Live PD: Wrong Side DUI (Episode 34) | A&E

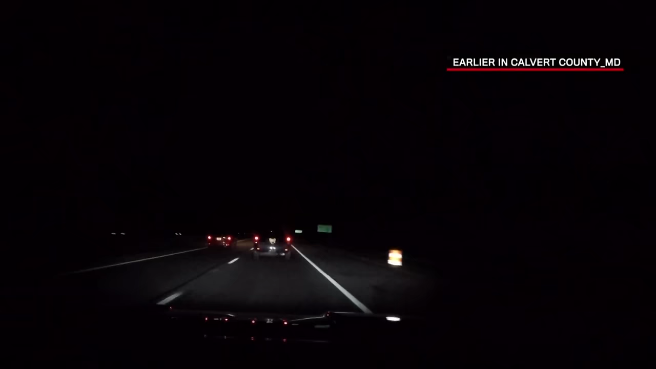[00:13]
I just lit him up. It doesn't look like he's stopping yet. He's hesitating a little bit, continuing to drive. Let's see what the deal is.